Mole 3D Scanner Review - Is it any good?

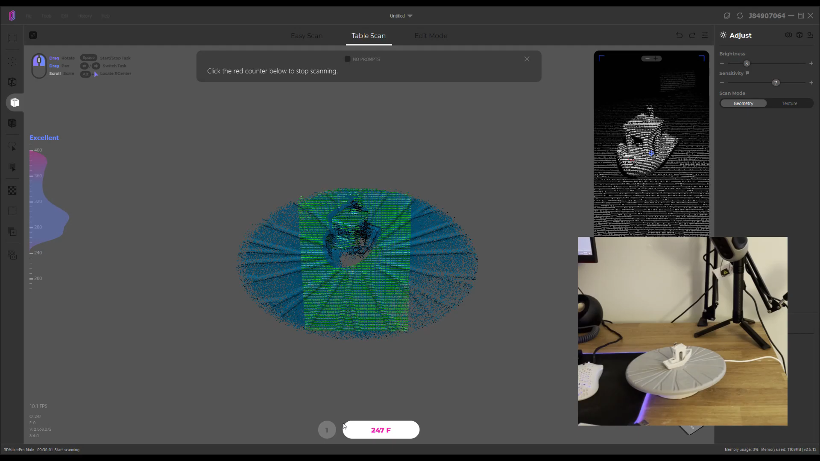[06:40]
When the scan is finished, the mesh data is shown with the turntable highlighted in pink.
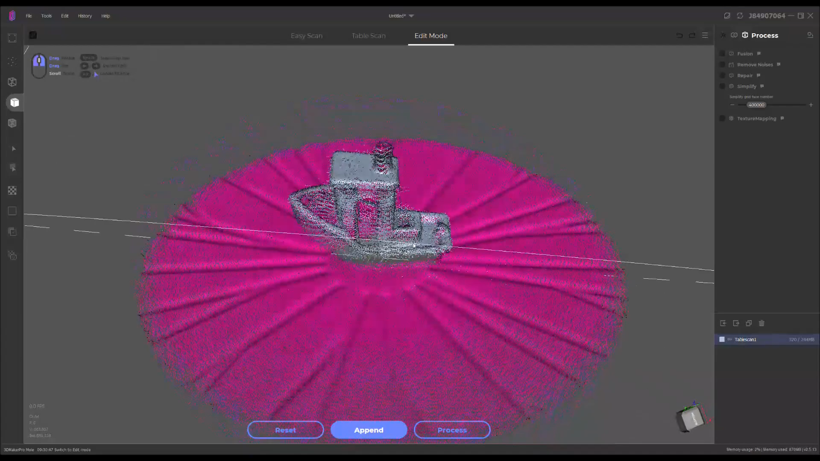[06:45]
You can simply press the delete key on your keyboard and all the turntable points will be deleted. For this scan, to get as much data points as possible from various angles, I also turned the benchy on each side and appended the scan.
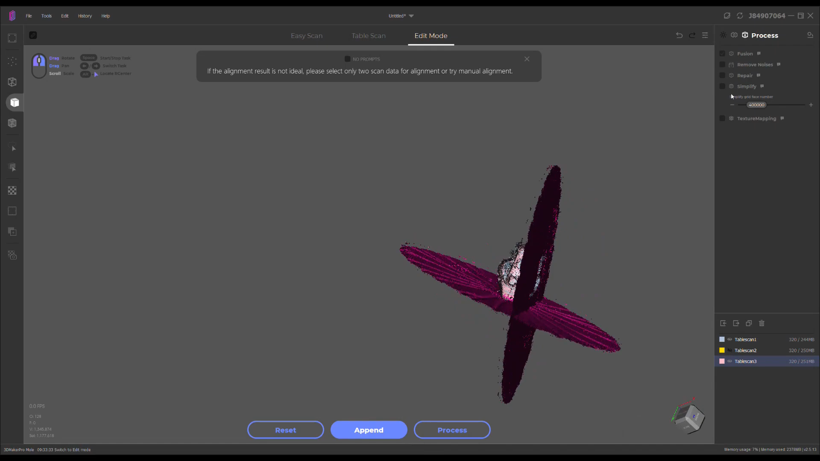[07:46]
video. Once everything is aligned properly, and the turntable is aligned, turntable mesh data is removed, you can select how you want to process the mesh. Fusion is enabled to turn the points into a solid object.
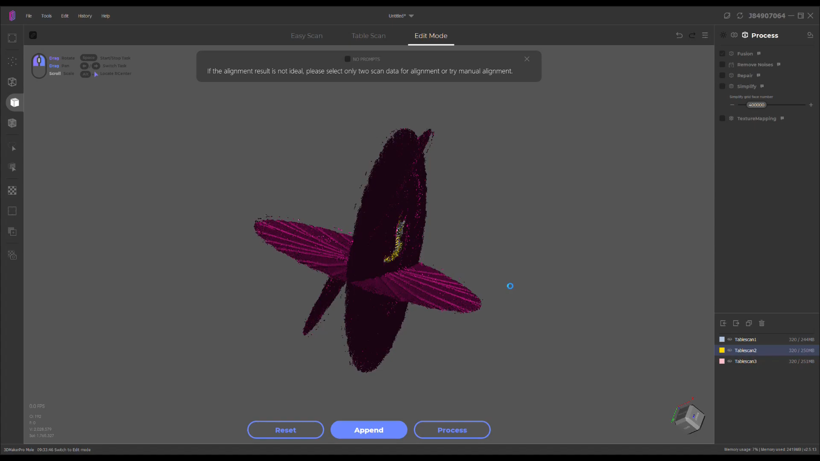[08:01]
Remove noises helps remove random points that were picked up that aren't accurate to the object being scanned.
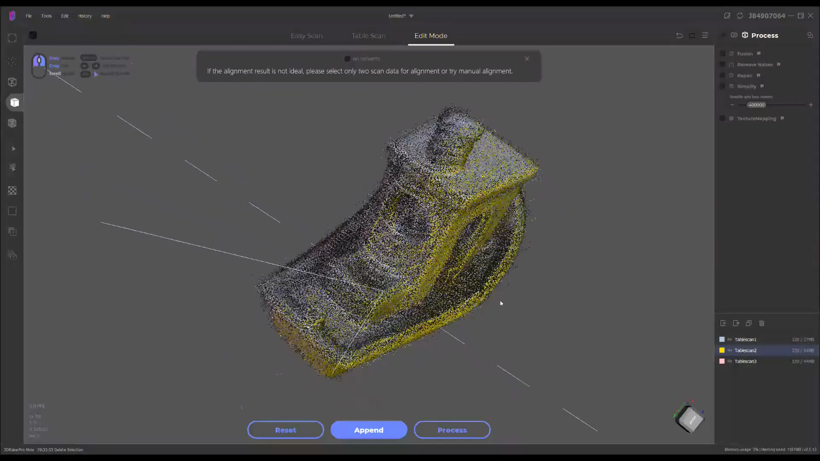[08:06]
Repair closes all holes to make a watertight model, and Simplify reduces the mesh size if you wanted to reduce the file size or simplify it.
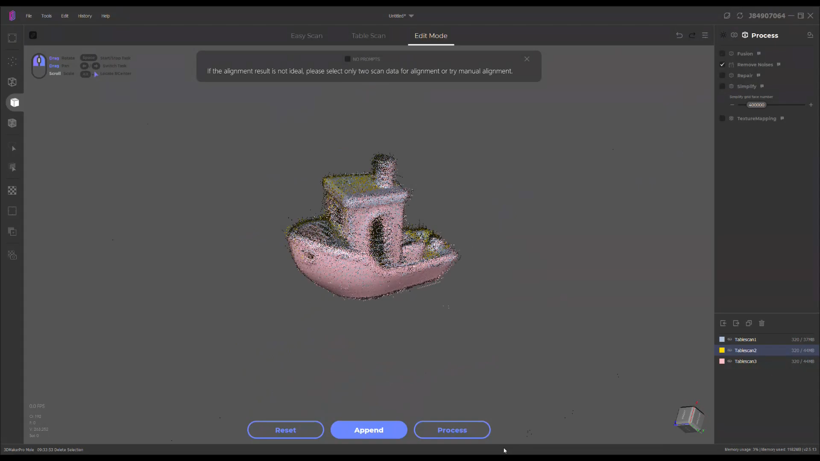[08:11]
Texture mapping is only used if you scan a texture, which in this case I did not.
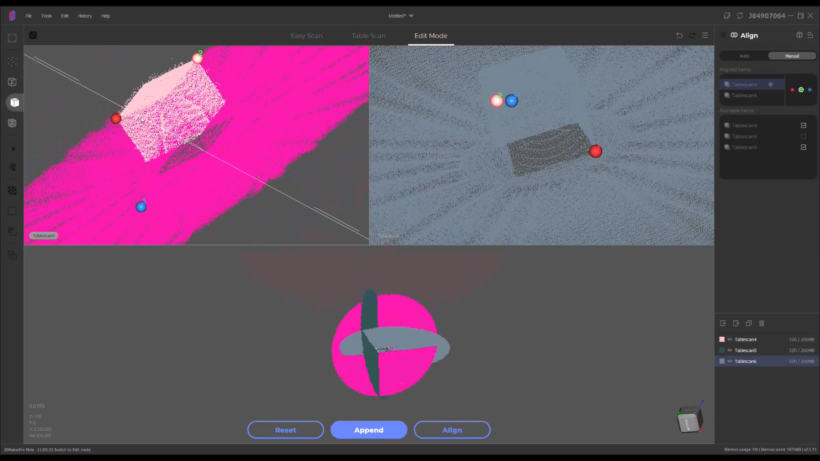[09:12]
The manual alignment in this software works by having the user select three points in one scan, and then the same three points in the other scan at a different orientation. I'm not sure if the software takes the user's manual input and then aligns it further, or if my manual selection of the point creates a slight error and it's not the exact same location as it is in the other scan orientation.
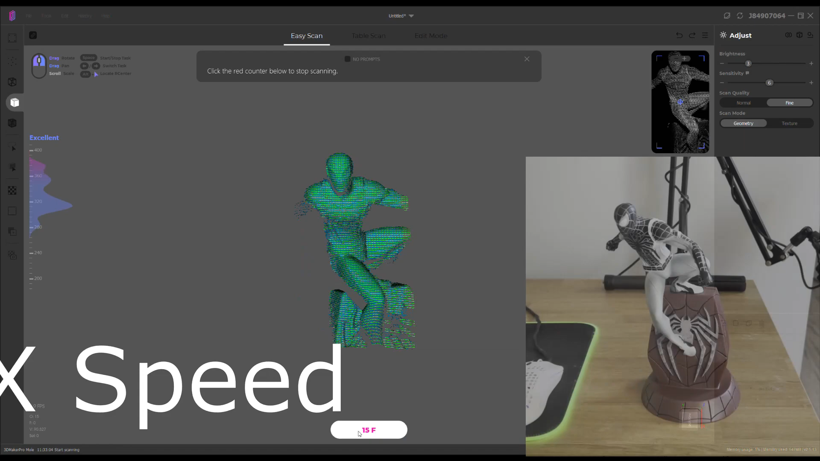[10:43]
Here's a statue I have from the Spider-Man PS4 game that has some nice details that would be pretty cool if the scanner picked up. I'm also going to cover this statue with dry shampoo to help the scanner detect the glossy surfaces.
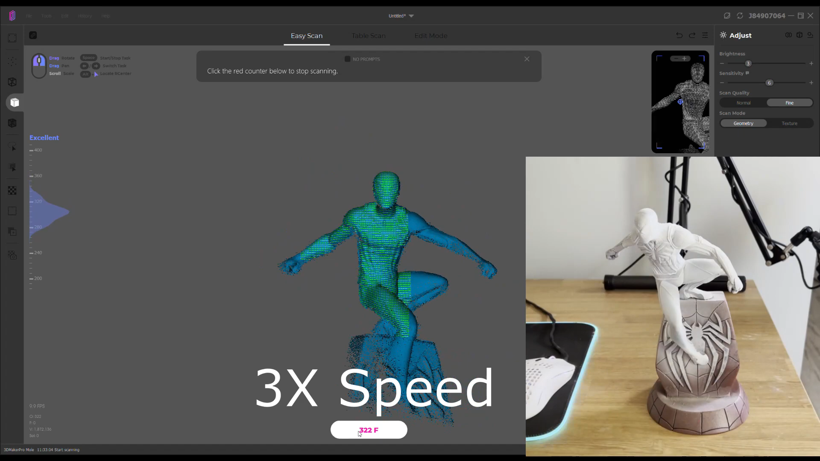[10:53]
When manually scanning the object, I tried to rotate the scanner around at all angles to get every surface.
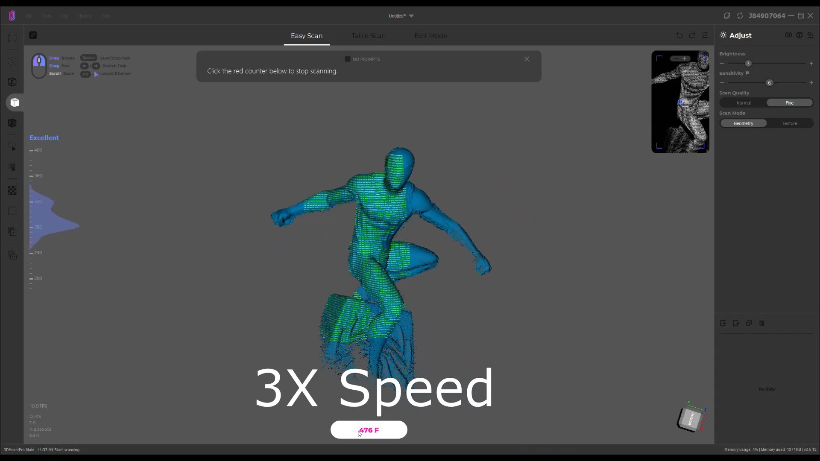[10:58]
I wasn't able to get as far back as I really needed to, but I thought that it should be enough to pick up most of the details.
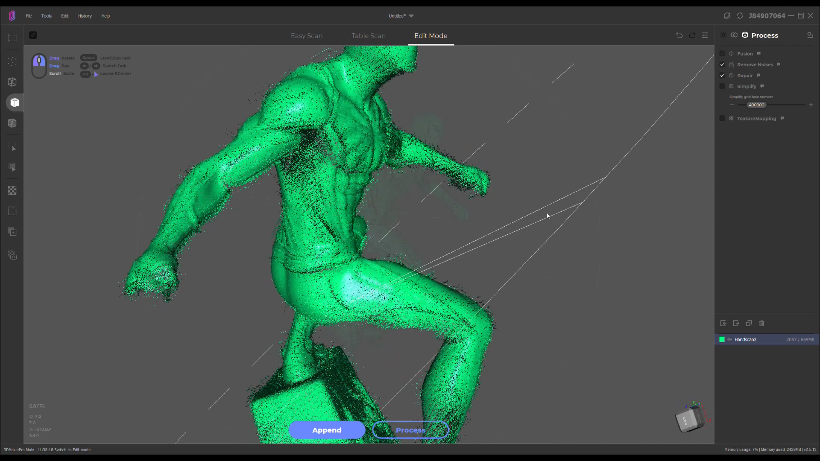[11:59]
The final processed model shows a lot of the details with minimal errors.
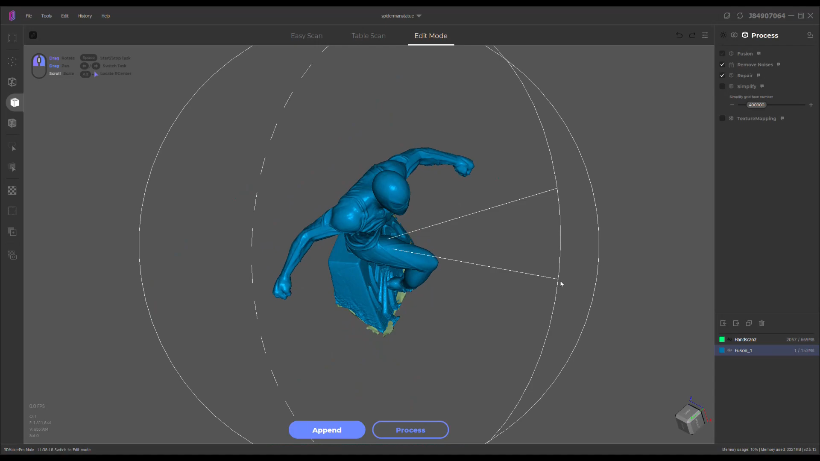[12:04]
Those noise blobs that you see on the back of the arms and legs are due to me not reaching those surfaces with the angles I was scanning.
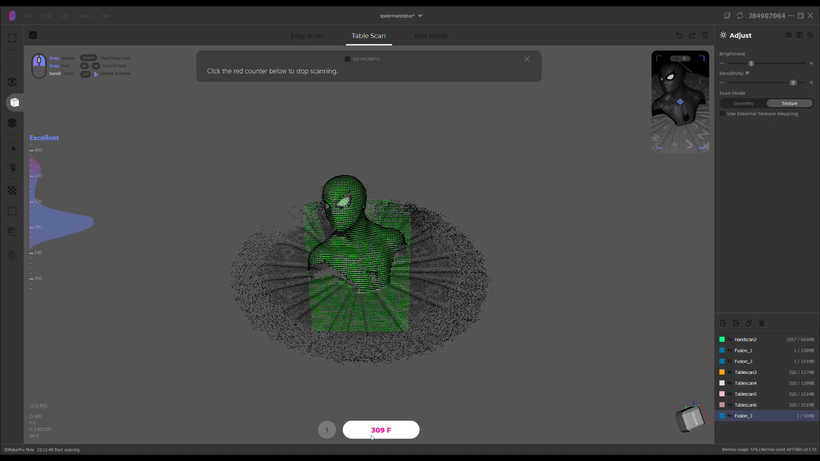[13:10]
The scan process is identical to the geometry scanning process, except you need to check off texture scan when scanning and texture mapping when processing the mesh.
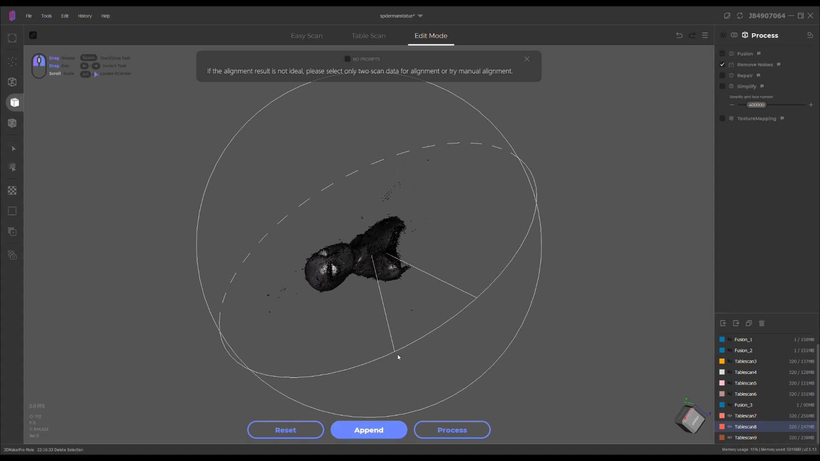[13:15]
I scanned the Spider-Man statue in three orientations with no dry shampoo on it this time to capture the texture of the bust. The geometry of the model isn't as clean as it would be with the dry shampoo, but the texture mapped quickly and easily onto the model.
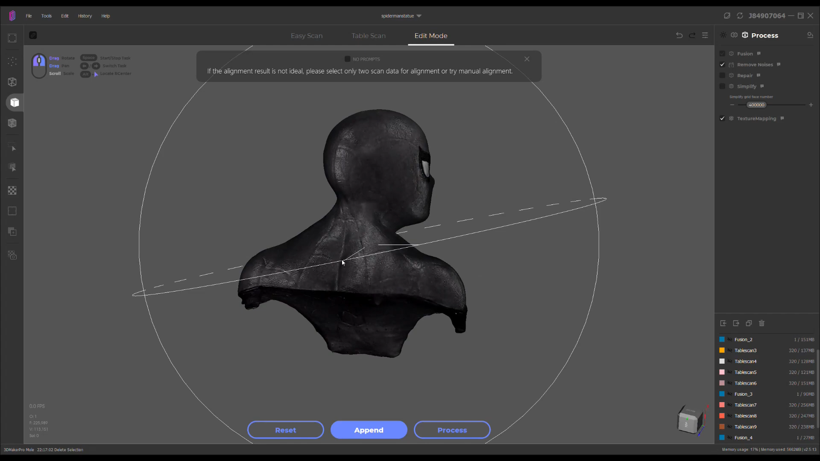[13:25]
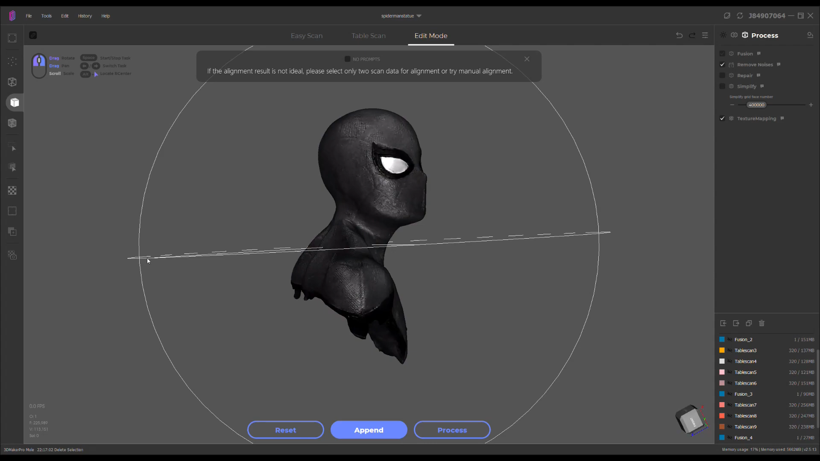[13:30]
In order to have the texture colored, a separate component needs to be purchased with the scanner, which I currently don't have and that's why my texture is in black and white right now. If I had this scanner before my DIY Steam Deck video,
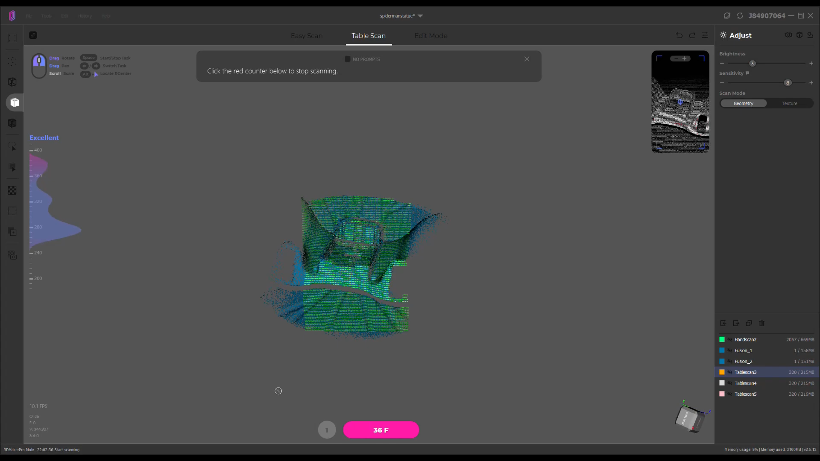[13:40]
it would have definitely come in handy when I needed a model of an Xbox 360 controller back shell.
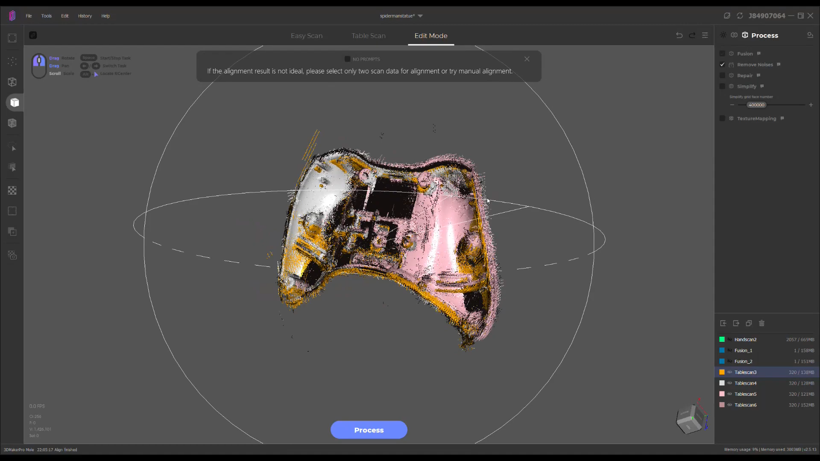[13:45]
When scanning one that I have, it created a model that if I cleaned up the mesh before processing, would have saved me a lot of time and I definitely would have used this model in my project. I plan on using the Mole 3D Scanner for scanning more organically shaped items that I will need for future projects,